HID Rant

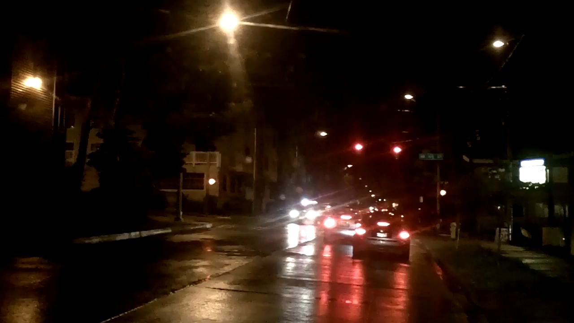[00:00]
between the city lights and the fact that it's sort of sprinkling out so the lights retracting off the wet surfaces just like your headlights don't have enough power when it rains it seems like you have no headlights but the only thing I want to bring up is you can see right there and I'm gonna lift a truck my headlights do not go past that Audi stock Audi passes Trump I
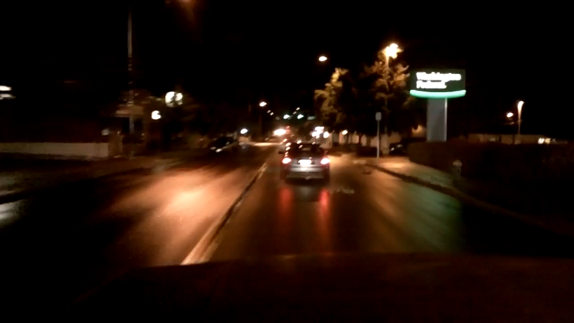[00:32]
have no residual light within 10 feet of being behind him of blinding him if none of my light is actually coming into the cab of that Audi camera back here and I bring up this point I've had a lot of comments on my HID and as far as why I don't want just to put a $99